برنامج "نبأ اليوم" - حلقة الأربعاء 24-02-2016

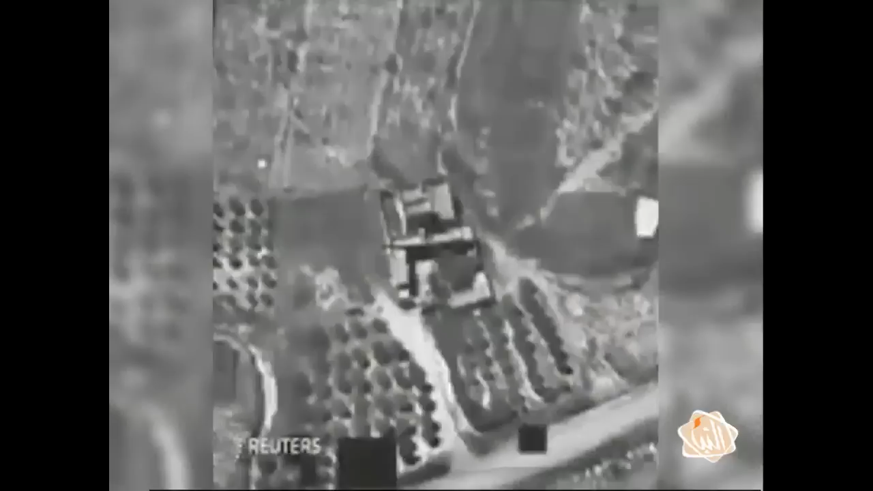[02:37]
مجموعات منتسبة للتنظيم بدى جليا كما
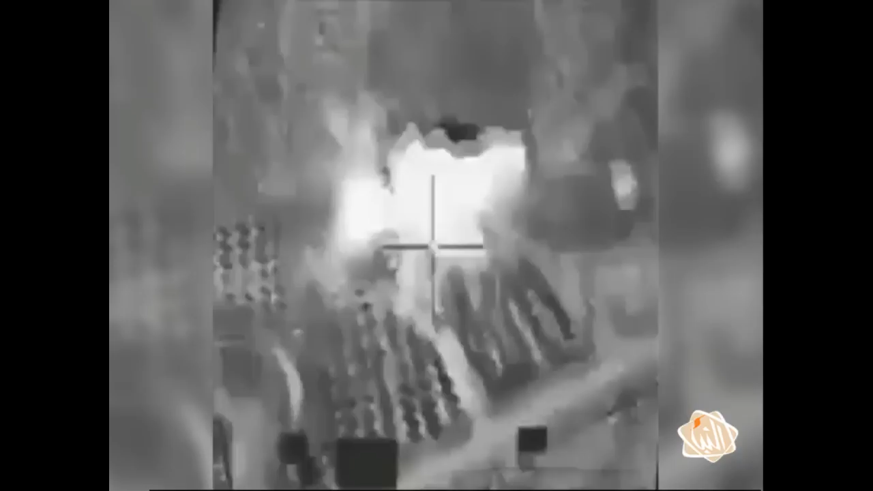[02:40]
يرى مراقبون بعد القصف الجوي الامريكي على مواقع تبعة له في صبراته كما تقول البنتاجون اسفر عن سقوط واحد واربعين